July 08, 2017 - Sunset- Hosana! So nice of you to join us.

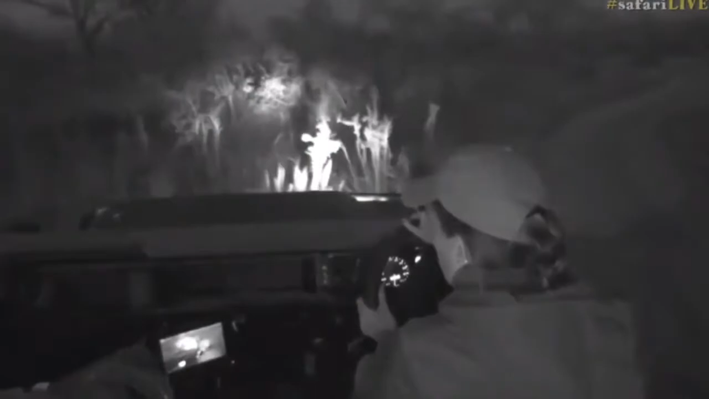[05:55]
okay yes I think we should swap to the infrared just because it'll be easier to then spot him around or maybe not
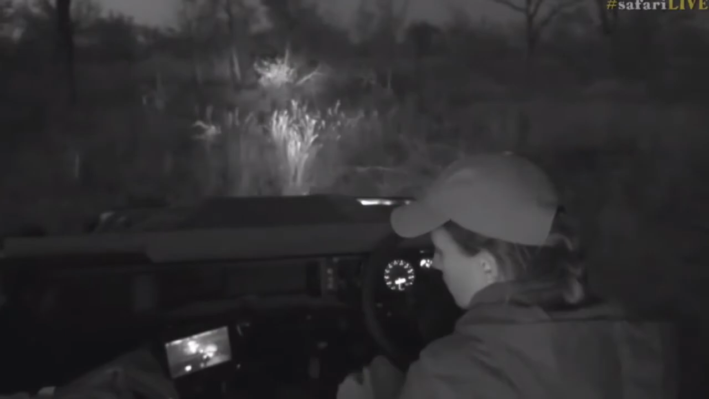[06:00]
all right he is in front of us and still moving there
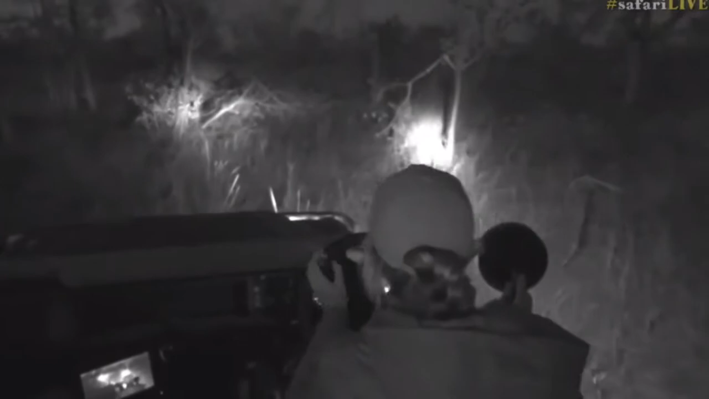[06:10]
and we just come towards a filaments cut line he's just busy mobile in that
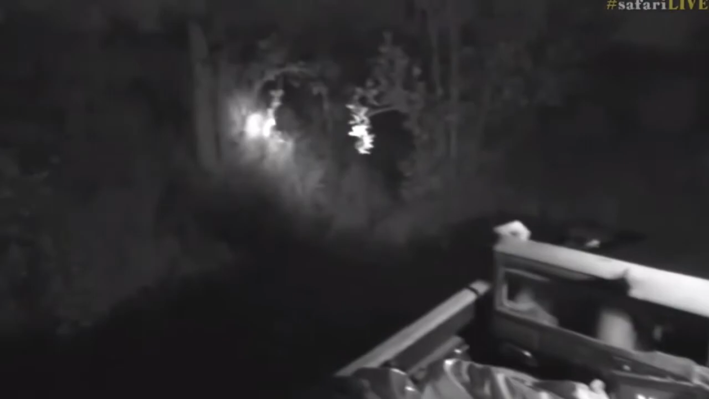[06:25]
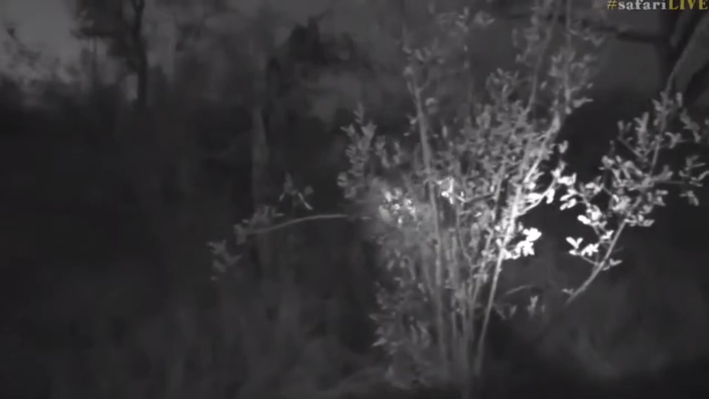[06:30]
direction all right I can't really hear what's happening on the radio so there he is he's just walking in front of us but I don't know if the infrared is actually doing a bit more damage than good